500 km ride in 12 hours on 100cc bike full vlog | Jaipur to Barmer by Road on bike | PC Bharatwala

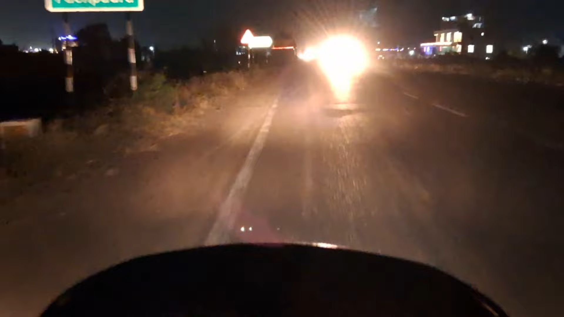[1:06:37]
की जो लाइट है वो आपको यहाँ पे सिर्फ और सिर्फ देखने को मिलेंगी।
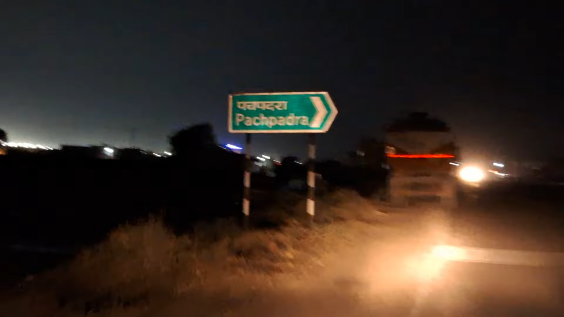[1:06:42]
और यहाँ से देखिए आप बोर्ड यहाँ पे लिखा हुआ है कि बचपतरा जो है वो यहाँ से राइट साइड में है,
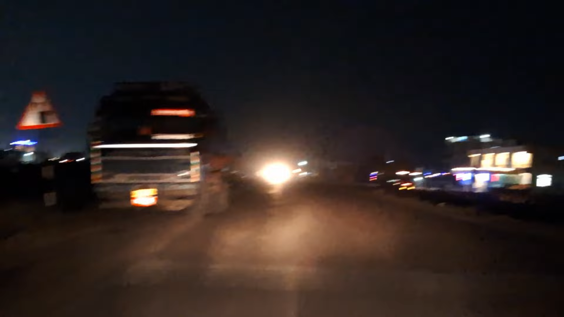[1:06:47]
राइट साइड में जो है वो बचपतरा टाउन है और लेफ्ट साइड में जो है वो बालोतरा टाउन है।
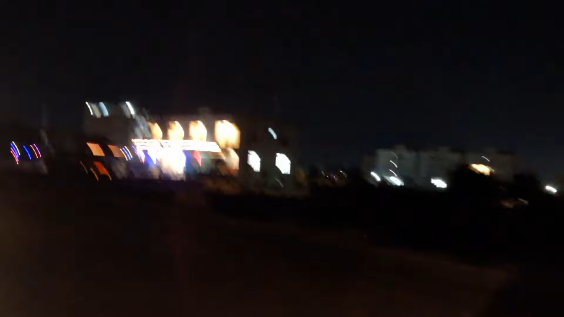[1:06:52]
तो यहाँ से जब हम आगे निकलते हैं तो बचपतरा और बाड़मेर की तरफ जाने के लिए या बाइकों की तरफ जाने के लिए जो है वो ये रास्ता से निकल जाता है और दोनों
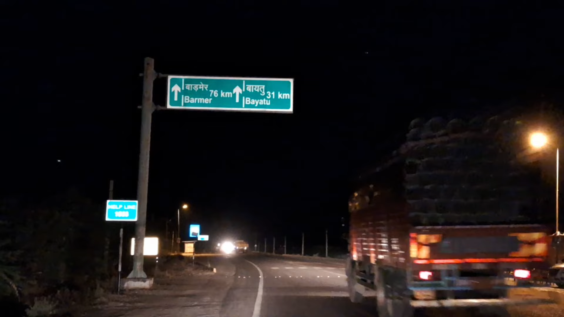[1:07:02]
सिटी जो है वो दोनों साइड में जाती है,
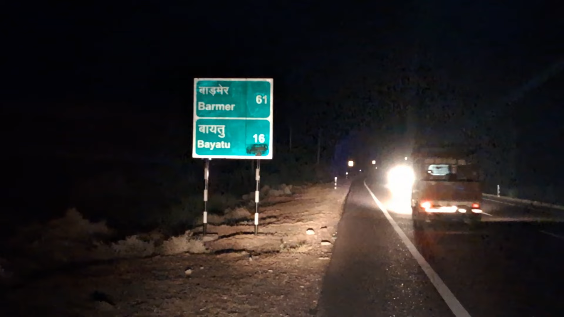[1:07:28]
यहाँ पे लिखा है बाइक टू 16 किलोमीटर और बाड़मेर 61 किलोमीटर।
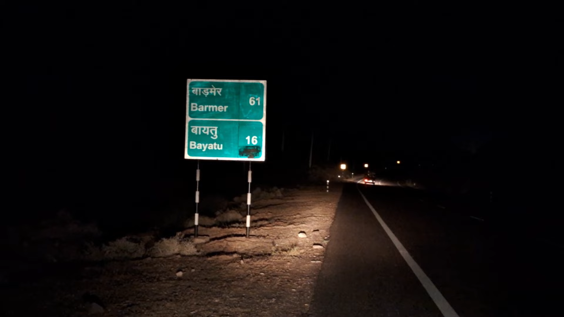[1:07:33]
तो अभी हमारा डेस्टिनेशन जो है वो थोड़ा सा ही आगे रहा है, हम आ चुके हैं फाइनली। अब ये देखेंगे आप, बायतू आ चुका हूँ मैं और यहाँ पे अभी मैं आपको किलोमीटर दिखाता हूँ अपनी गाड़ी के,